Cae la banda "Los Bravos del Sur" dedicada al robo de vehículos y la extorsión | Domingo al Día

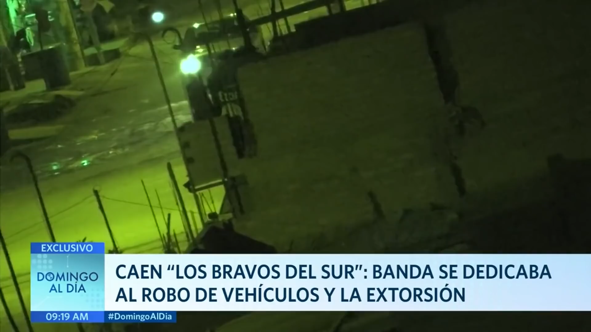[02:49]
Una vez que entraba el furgón a la cochera, llegaban los otros miembros de la organización, como Clemente Quisper Ramos, conocido como Cholo Clemente, a bordo de ese automóvil con casquete de taxi.
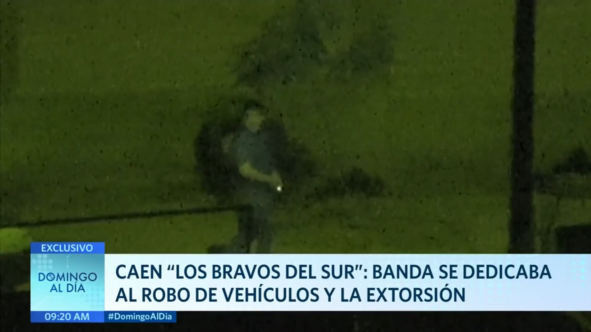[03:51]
Casi todo el movimiento se realizaba en horas de la noche. Allí entran y salen vehículos. Aquí se ve a este sujeto que abre el portón. Es la casa de vacunador. Mira para todos lados y sacan esta camioneta, que sería robada.